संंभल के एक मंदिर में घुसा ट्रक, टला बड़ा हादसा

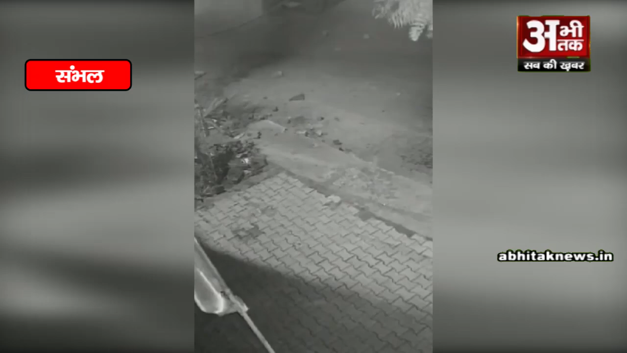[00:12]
होते होते टला हादसा सी सी टीवी कैमरे में कैद हो गया ट्रक की स्पीड इतनी तेज थी कि उसने मंदिर के चबूतरे और रेलिंग को क्षति ग्रस्त कर दिया और फिर सडक पर आ गया इस हादसे के दौरान ट्रक के सामने एक एरिक्षा और